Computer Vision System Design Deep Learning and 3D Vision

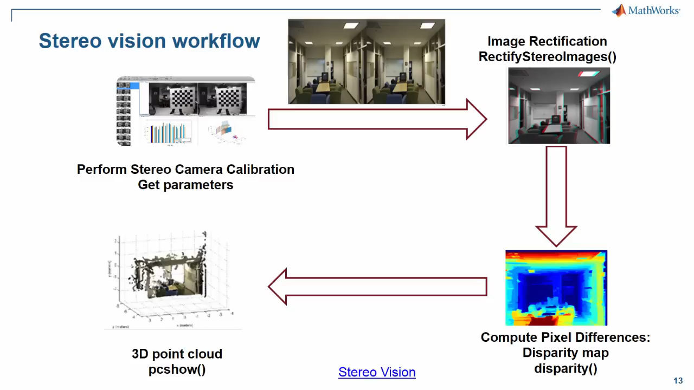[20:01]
how you can tie them together to construct the 3D object from multiple views of a 2D scene.
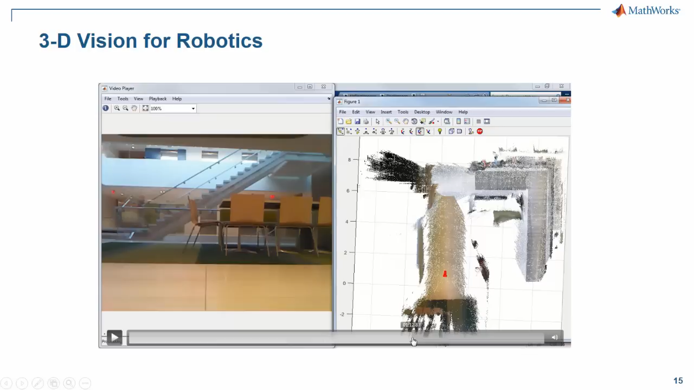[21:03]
Similarly, as it goes near the chair, it's able to change the path.
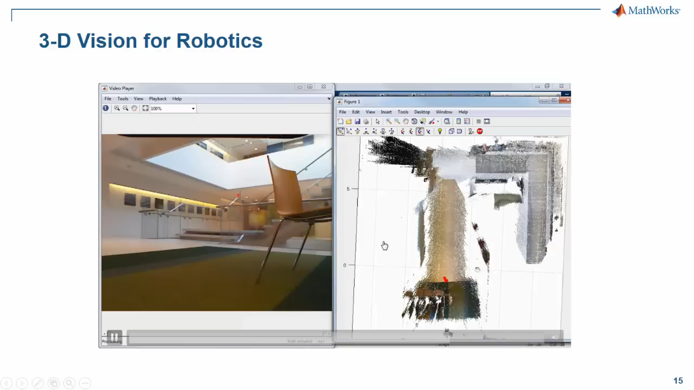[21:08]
So as it, as it's moving through that region, the scene is also getting reconstructed.
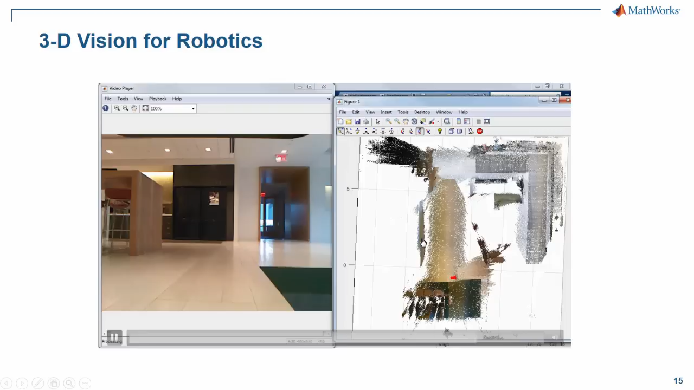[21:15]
So this is one of, one of the examples how 3D vision can be applied for point, for ADAS systems as well.